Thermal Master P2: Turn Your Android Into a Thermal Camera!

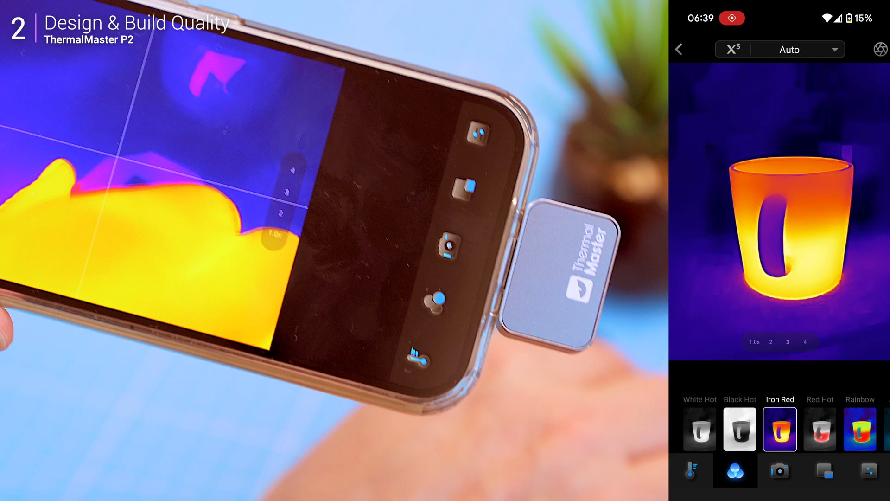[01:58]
it acts as a thermal lens, with your smartphone providing all the power and processing.
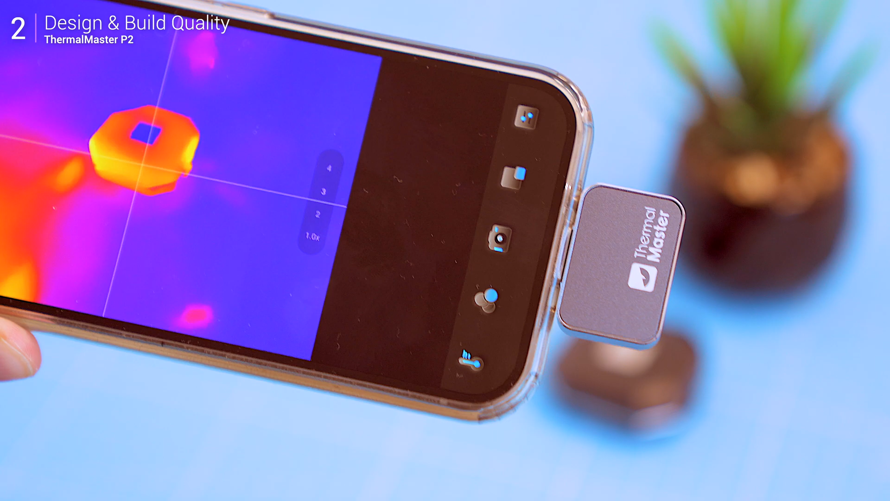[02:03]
currently the P2 only supports android devices and pcs.
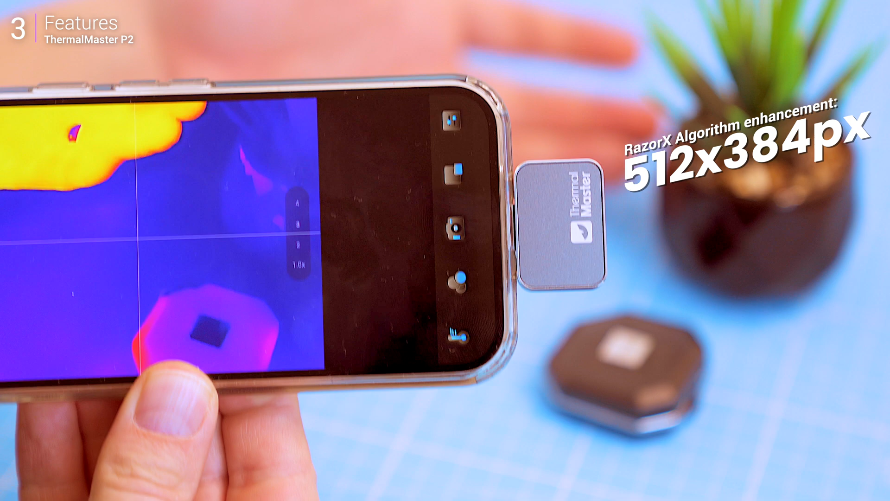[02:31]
razer x algorithm enhances it to 512 by 384 pixels for sharper more detailed visuals.
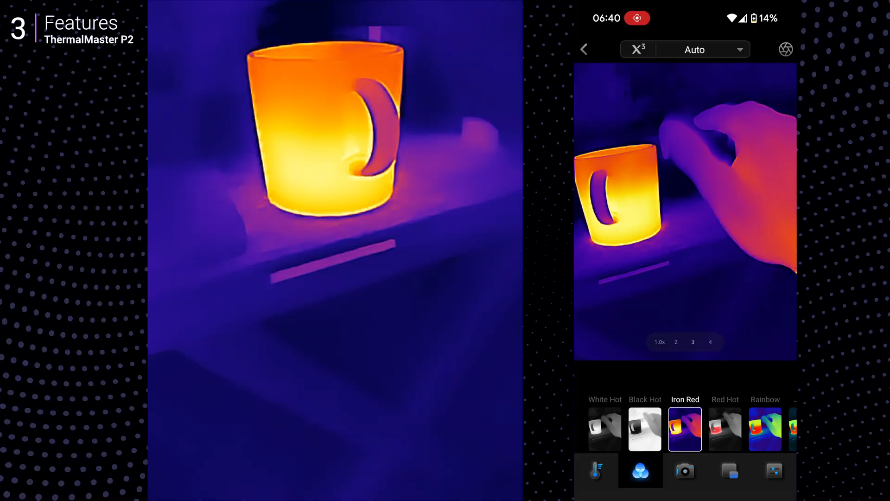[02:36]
this upscaling makes spotting targets in real world situation more practical.
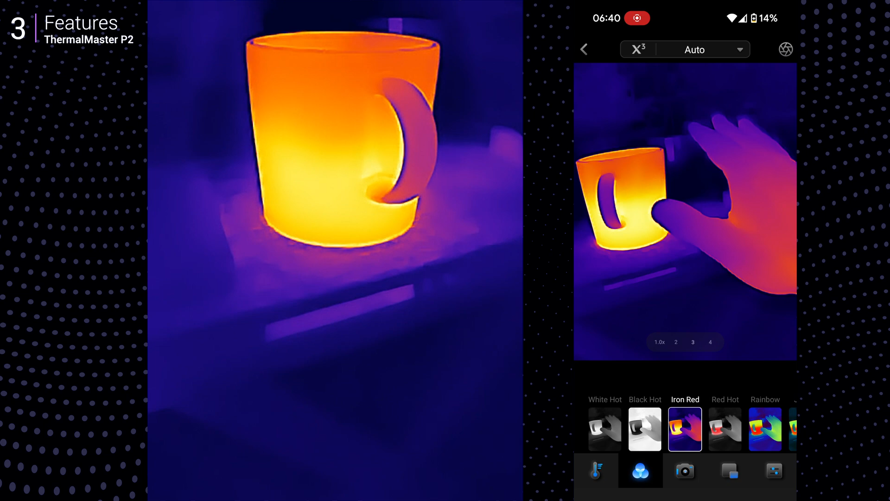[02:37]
the temp master app doesn't just work,
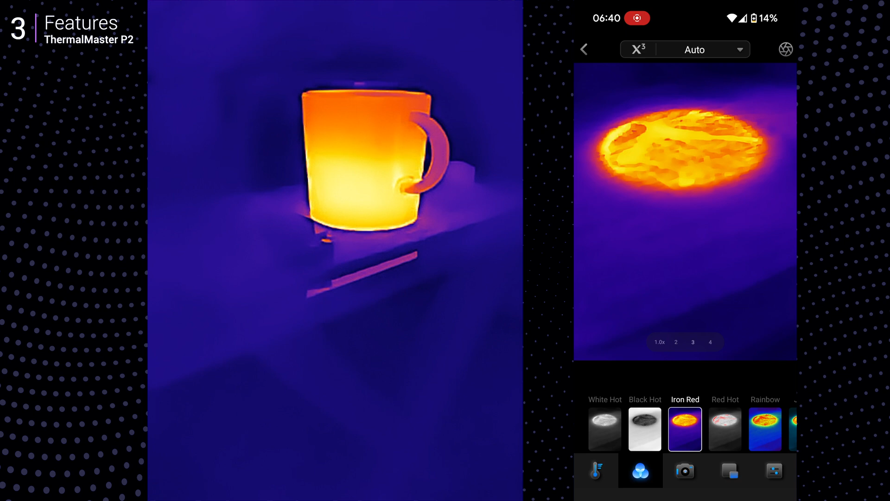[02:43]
it elevates usability with 12 color palettes like iron red, black heart and white heart etc etc, each tailored for specific tasks. scale mode overlays temperature ranges directly on the display,
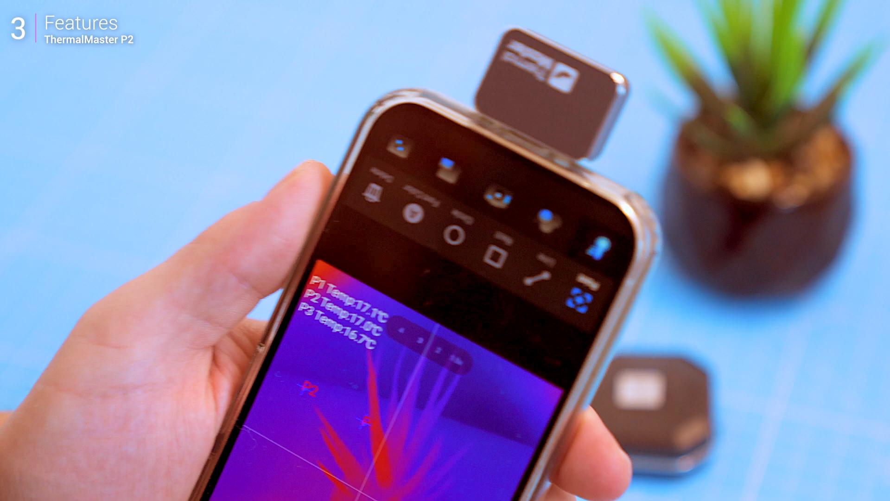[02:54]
while picture in picture blends thermal imaging with your phone's camera feed for extra clarity.
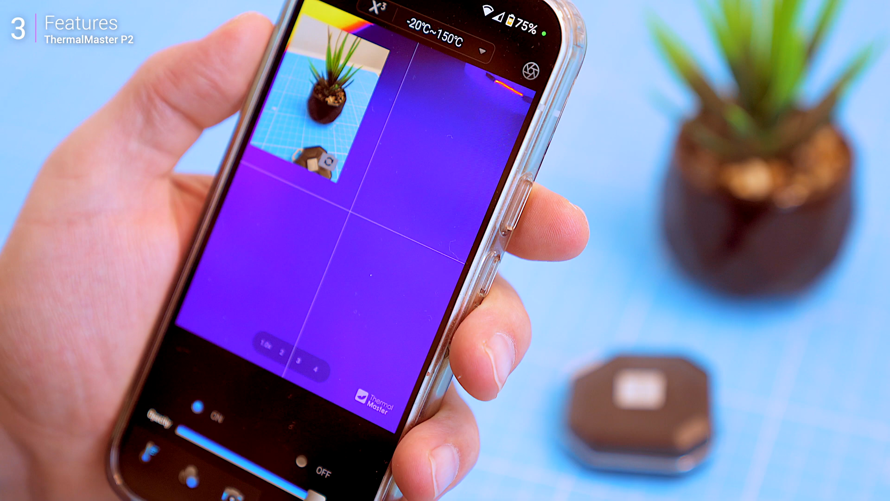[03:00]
if you need more accuracy adjust the emissivity settings to analyze different materials, from metal and wood to human skin for example. as i said the razer x algorithm enhances the camera's native resolution for better clarity, but here's the key.
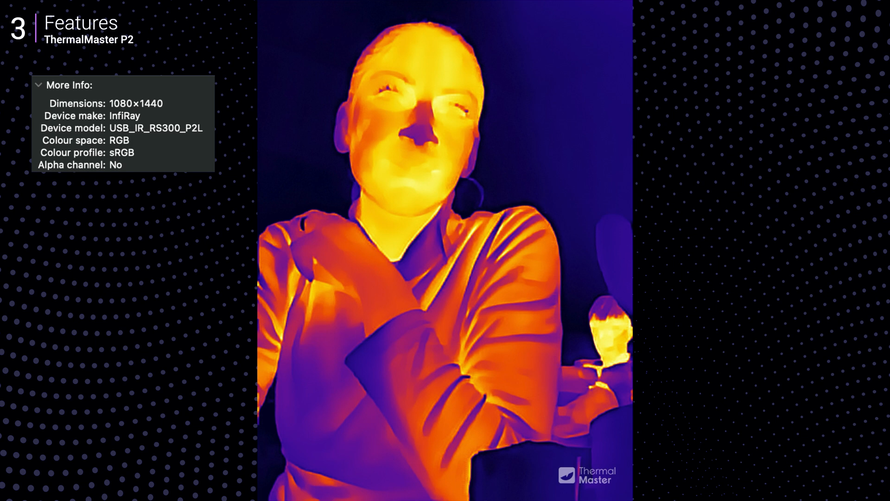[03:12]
your phone takes it a step further.
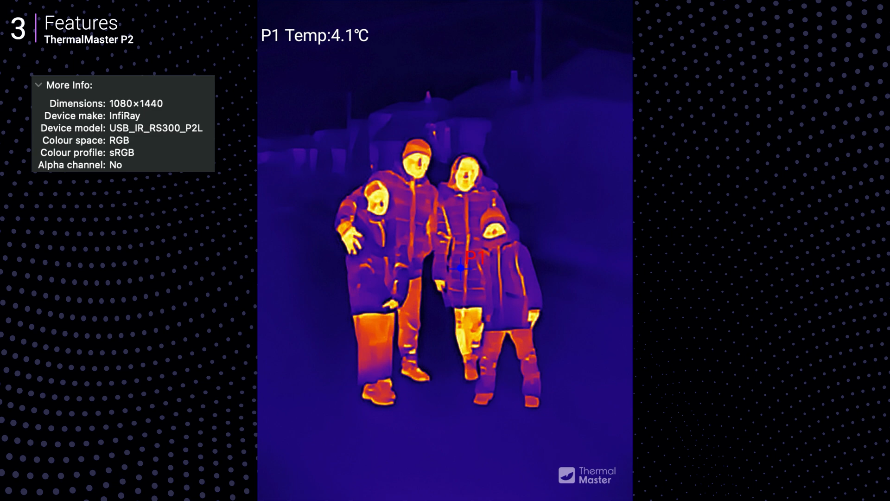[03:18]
On screen: spot 4.1°C
it upscales the thermal feeds to 1440 by 1080 pixels while capturing photos or videos.
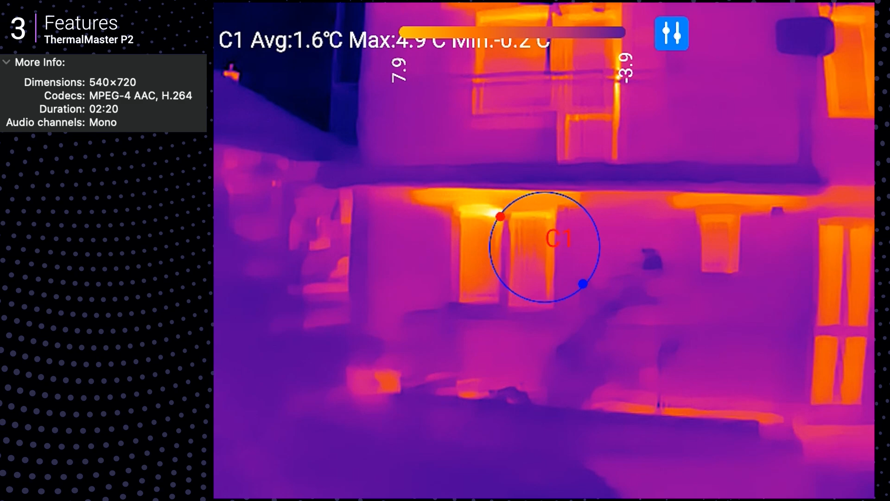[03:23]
this ensures compatibility with standard photo and video formats across devices, makes full use of your phone's display and processing power.
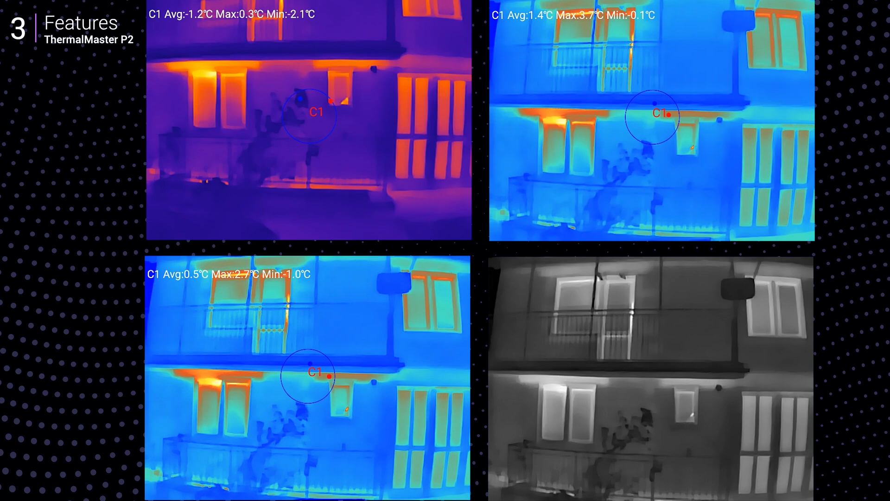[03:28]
of course you can still see that the thermal images are upscaled,
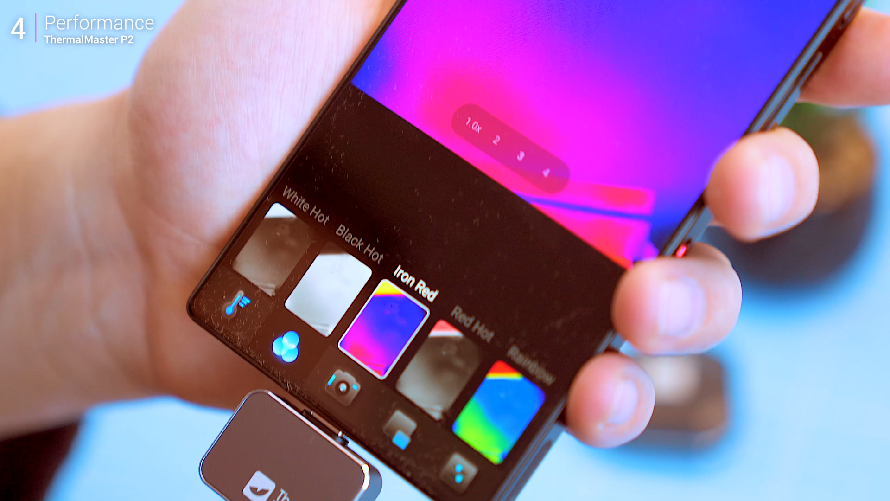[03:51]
with a sensitivity of plus minus 1.5 degrees celsius.
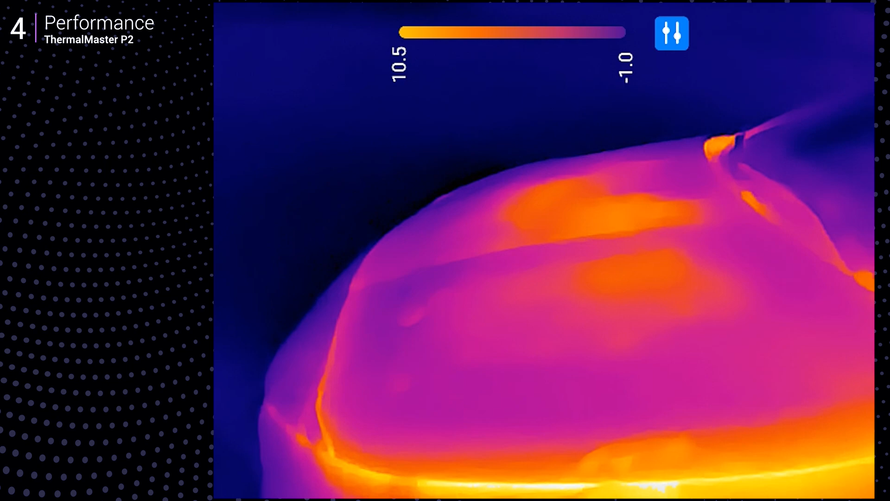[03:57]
it's reliable for jobs like engine diagnostics, or electrical troubleshooting, and even home insulation checks.
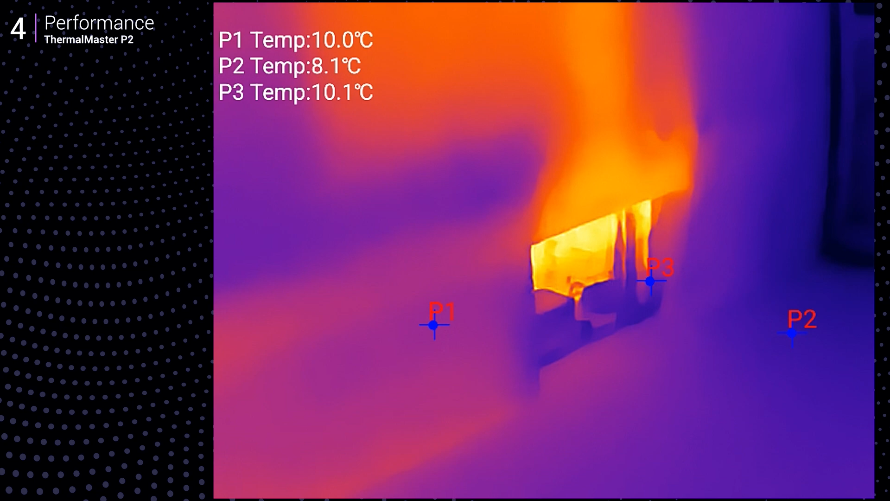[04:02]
the thermal feed isn't as sharp as what you would get with a higher resolution flare camera,
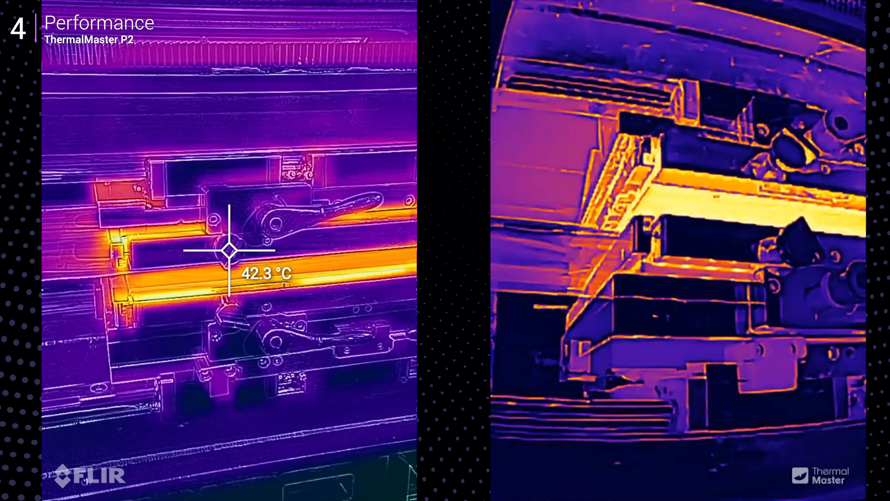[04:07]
On screen: spot 42.3°C
but it's punchy and contrast rich, making temperature differences easy to spot.
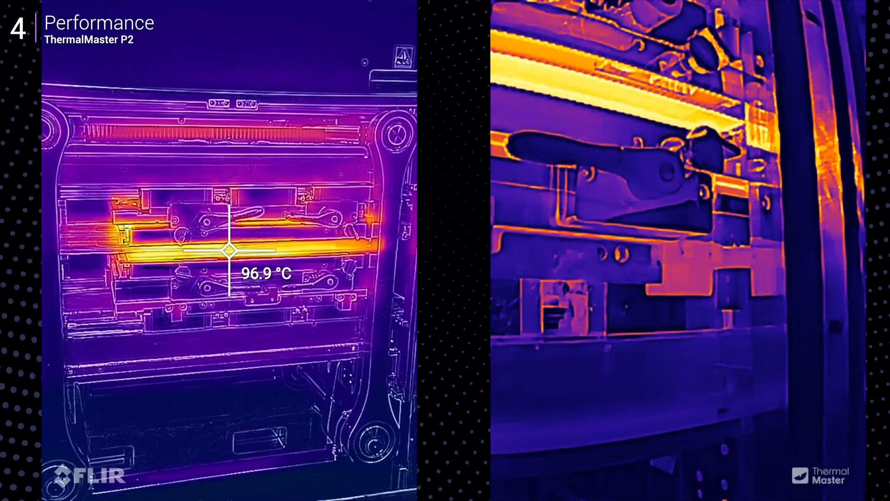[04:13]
On screen: spot 96.9°C
the p2 sticks to the basics, thermal only imagery, with a noticeable boost from the razer x algorithm.
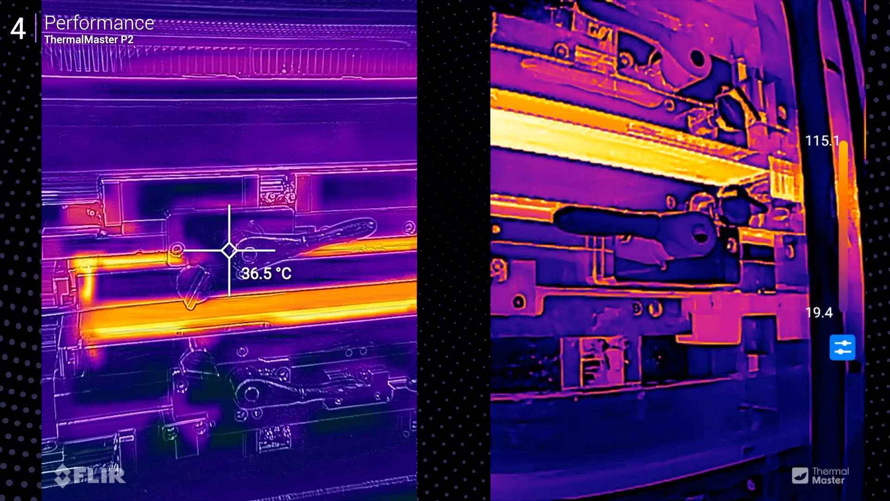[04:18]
if you want some context, there's a picture in picture mode, which overlays the thermal feed onto your phone's regular camera view.
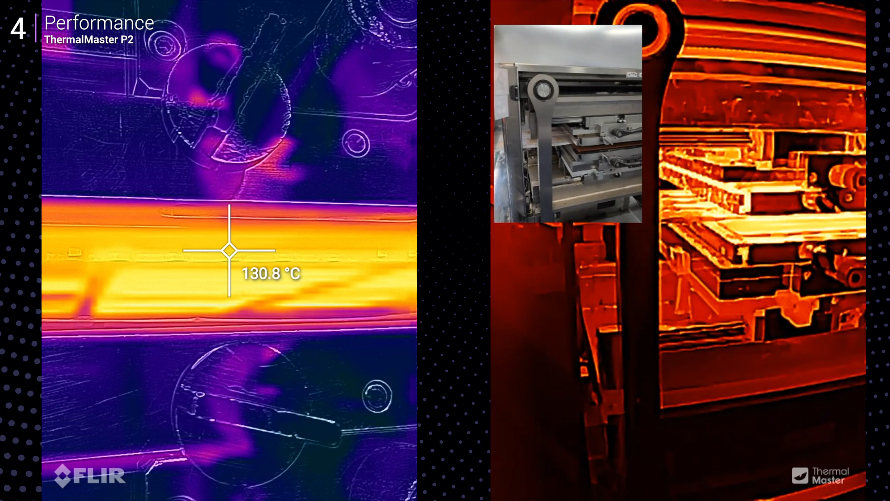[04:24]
in my test in a clean room, i tested heating elements of a conversion line,
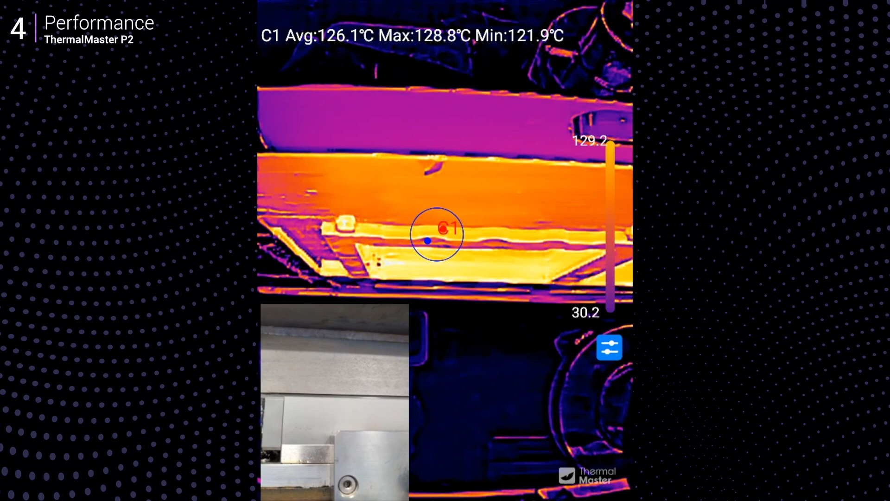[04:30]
On screen: max 128.8°C, min 121.9°C
the p2 almost spot on, measuring 135.1 degrees celsius,